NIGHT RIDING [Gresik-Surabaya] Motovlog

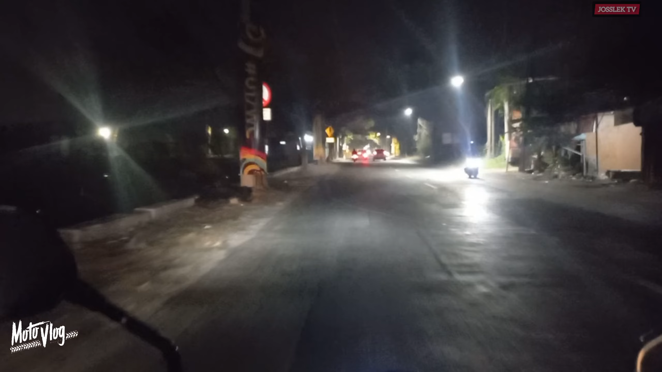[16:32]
Nah, kalau kita masuk dari sini, ini tadi masuk ke Gelora Bung Tomo ya.
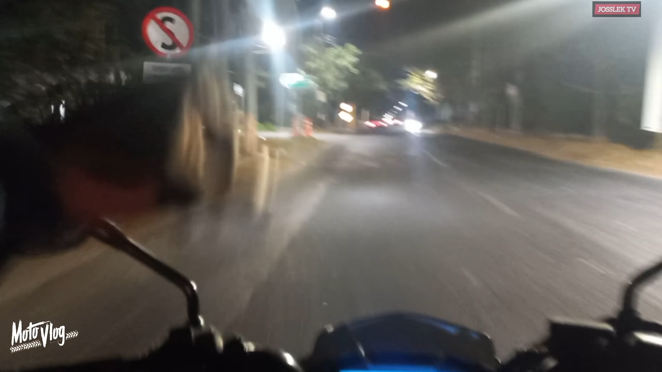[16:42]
Maksudnya masih lumayan sih, ya sekitar 2 kilo, 1 kilo, 2 kilo lah kalau kita masuk situ. Ya alhamdulillah Indonesia dipercaya. Kalau nggak salah ada 3 venues ya, 3 stadion yang dipercaya oleh FIFA untuk penyelenggara Piala Dunia 17.
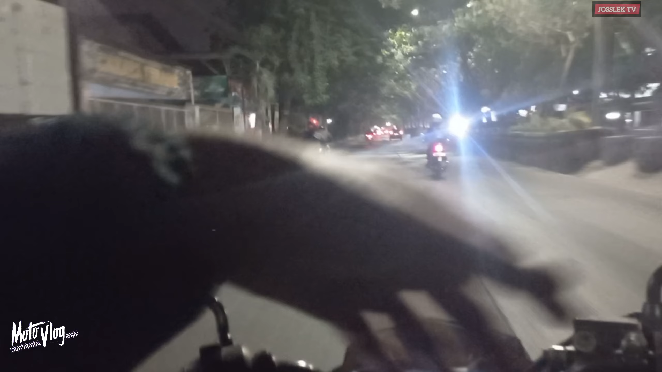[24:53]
Sini arah ke Surabaya, yang sana ke sini arah ke Gresik. Cuman beberapa tahun kebelakang akhirnya dilebar. Jadi yang sana itu sungai itu dijadikan jalan. Ya alhamdulillah lah. Jadi jalan bisa makin lebar. Jadi dua arah ya, dua ruas jalan. Arah balik sama arah pulang ke Surabaya. Cuman itu sih, kalau aku sih
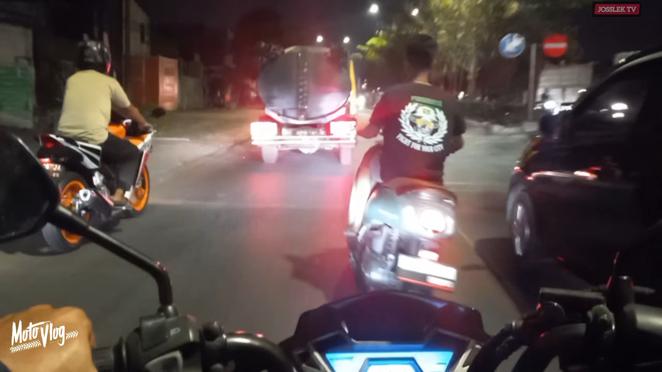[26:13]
Oh kayak gini nih, ini kita salip aja ya, supir ngantuk kayak aneh. Nah ini Polsek Benowo. Nah ini ada jembatan tol ya yang mangkrak ya, udah lama ya krek, hampir 5 tahun 7 tahun yang lalu lah, nggak tahu mungkin kontraktornya bermasalah atau ada korupsi dana, nggak ngerti aku.
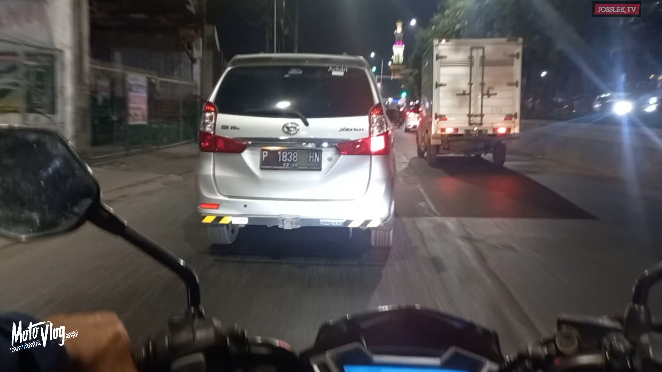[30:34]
Kayak orang kayak gini nih depan itu. Cuman kita ngingetin, ya udahlah.
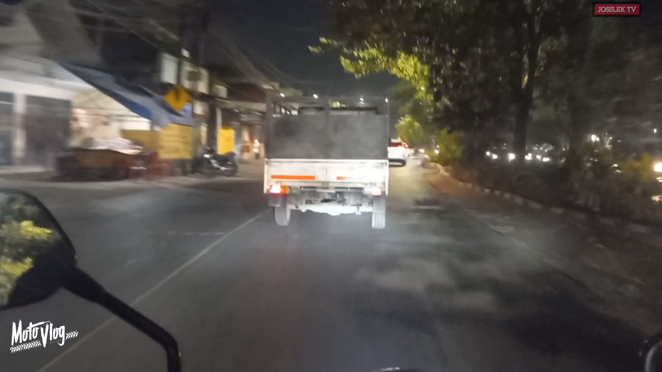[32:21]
Nah, kita ini lurus ya, ada lampu merah ya. Kalau kita ke kiri, itu arah kita ke Margomulyo. Margomulyo itu tempat pergudangan yang tadi yang gue ceritain ya. Nah, kalau tadi kita lewat Margomulyo, nah kita nanti keluarnya lewat sini.
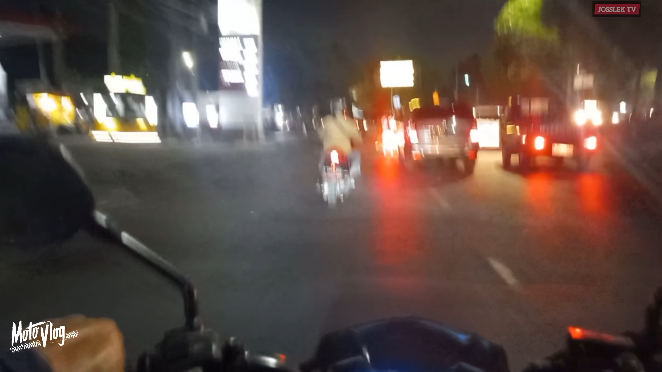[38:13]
Tadi itu Banyu Urip, Tanjung Sari, sama Margomulyo tadi itu. Nah ini tol gerbang Banyu Urip. Ya beginilah kondisi kota Surabaya, khususnya jalan menuju pusat kota, daerah Benowo, Pakal, Tanjung Sari, Banyu Urip.